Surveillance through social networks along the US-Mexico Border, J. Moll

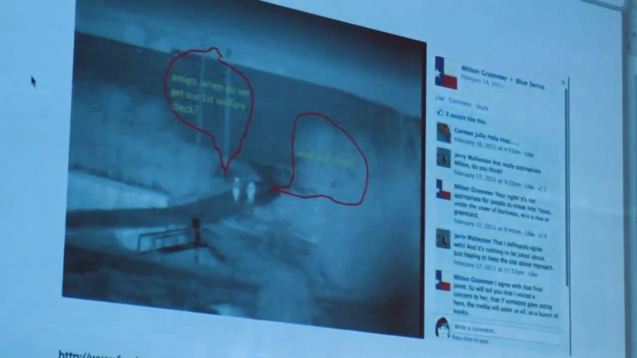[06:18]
You know, this is a picture that they generally took. These pictures from the camera, and they would just draw on them and just make some notes.